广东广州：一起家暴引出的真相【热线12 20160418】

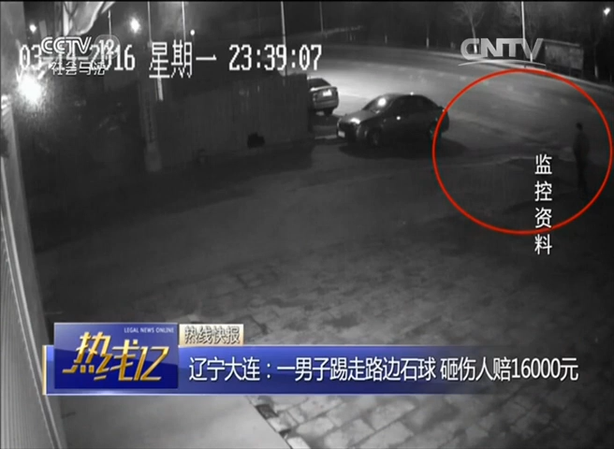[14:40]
通过警方提供的监控画面可以看到2016年3月14号晚上11点40分左右一名男子沿巨弦路路边的人行步道向北走看到地上摆放的警官石丘后连踢两脚将石球踢下了人行步道随后男子离开现场而石球则顺势沿巨弦路向南滚动其间还有一辆车从滚动的石球旁边驶过差点撞上在滚出300多米远后石球冲向了路边停放的一辆轿车把刚下车的李先生砸伤